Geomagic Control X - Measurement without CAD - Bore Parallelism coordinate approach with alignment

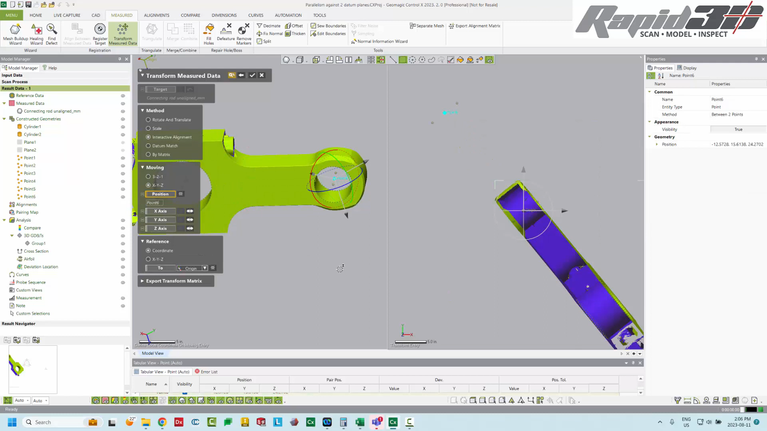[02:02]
Then I'm going to say the Z-axis is going to be coincident with this cylinder axis.